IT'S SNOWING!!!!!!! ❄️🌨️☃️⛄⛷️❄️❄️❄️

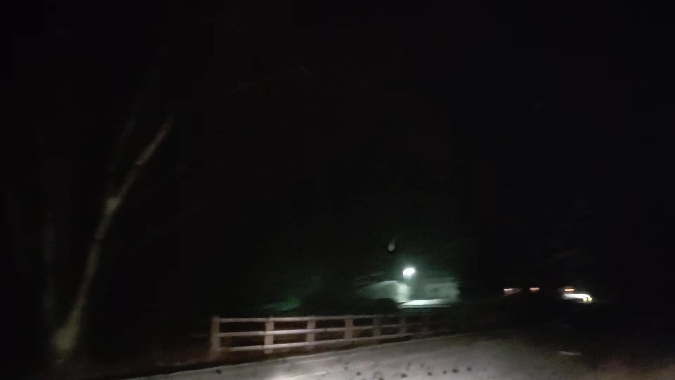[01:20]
they flash their lights to tell me to go i guess okay so we're just gonna go cool they're probably nervous because of all the curves and hills up ahead here so i guess maybe they're just gonna follow me uh follow my lead we can do that that's cool but hopefully they don't get too close to me because if i start going up a hill and i can't get back you know if i can't go all the way up it and i start sliding back down it well i'm gonna end up sliding into them so let's just hope that doesn't happen um there's definitely a lot more
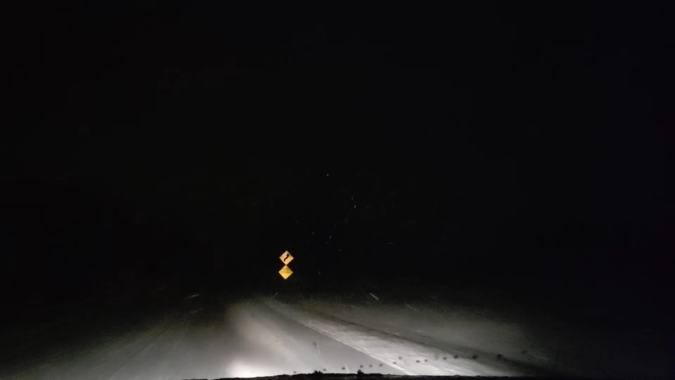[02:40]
uphill downhill curves oh my goodness that car behind me is definitely trying to follow my lead um so when the when the roads get really heavily covered oh no i got oncoming car down a hill it around the curb oh man it's all good we're good look at this it's fine look at that perfecto y'all so far so good doing good i just wish
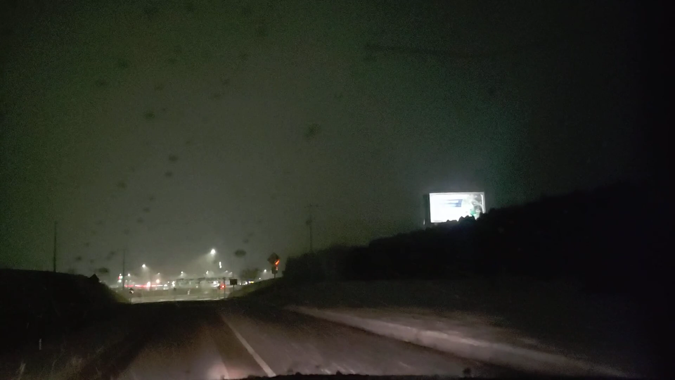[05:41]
um but if i go get my shovel i think the best way to do that is um should i take the interstate to the belt line or no you know what i'm gonna take the road less traveled and here's why um here's the upside and the downside if i take the heavily traveled road it'll be more packed down the plows got to those ones first most likely they're a little bit easier to navigate however the downside is again they're heavily traveled
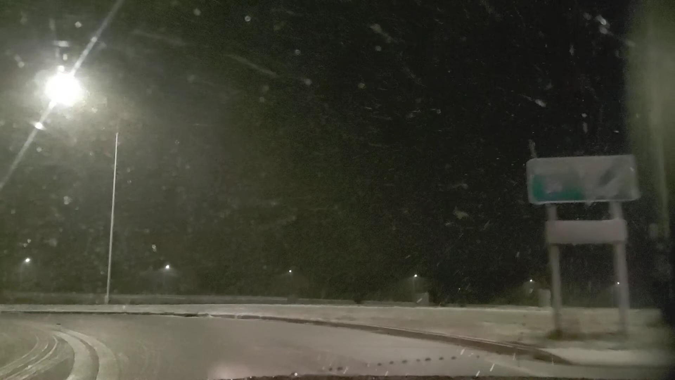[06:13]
there's a lot more traffic probably and it is a friday night but i can clearly see down the bridge there there's not a lot a lot of traffic but still people are so dumb behind the wheel especially in the first big snowfall of the year and so i don't want to i don't want to fall prey to their stupid driving and their irresponsible ignorance and all that so i'll take the road less traveled it'll be a little bit